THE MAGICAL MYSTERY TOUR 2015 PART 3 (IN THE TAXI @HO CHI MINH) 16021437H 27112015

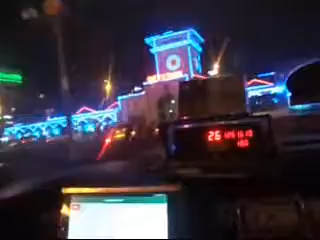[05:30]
Pusing balik dia pasal agaknya jalan ni tu apa kau yang dia nak pergi direct, ah nak pergi direct tak boleh sahala, ah jadi dia terpaksa ikut jalan macam ni, dia kena macam ni balik dia macam tu.
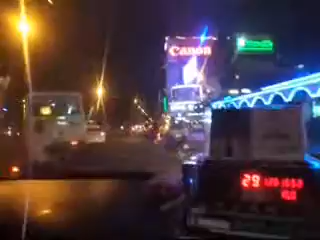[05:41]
Okay, Bandhan Market, this one. Okay.